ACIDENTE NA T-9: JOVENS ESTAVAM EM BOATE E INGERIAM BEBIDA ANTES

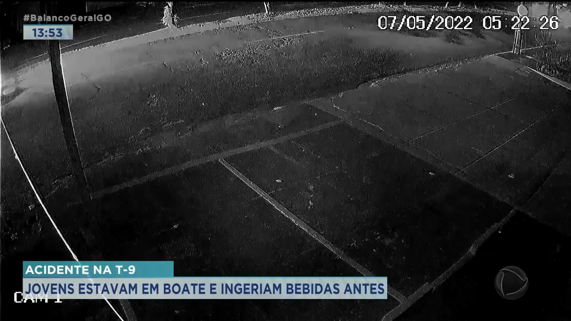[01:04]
E durante esse racha foi que culminou a caminhonete sair de pista